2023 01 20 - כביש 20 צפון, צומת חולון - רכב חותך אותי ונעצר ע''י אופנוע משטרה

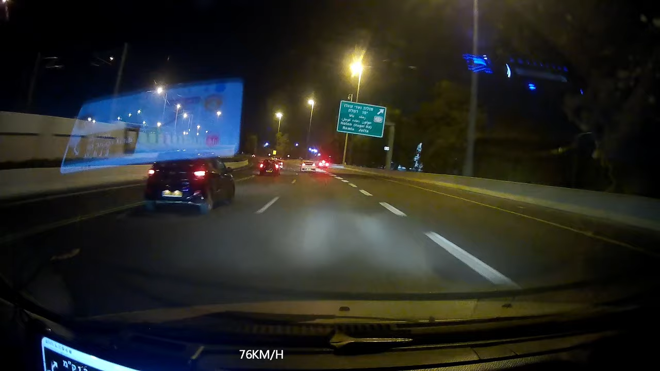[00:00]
The police is after him. Oh, great! Great! See you. See you. He's stopping.